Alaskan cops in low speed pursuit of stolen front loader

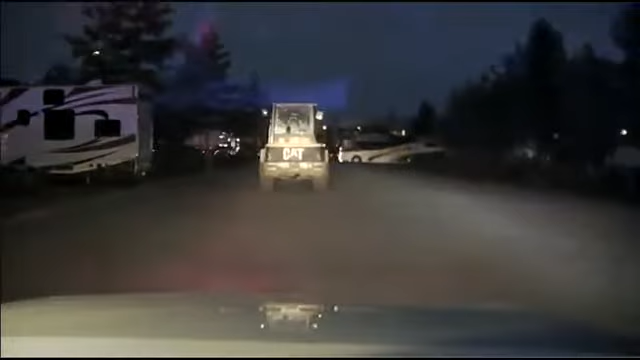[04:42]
Let's stack up three or four cars at the entrance to this RV park.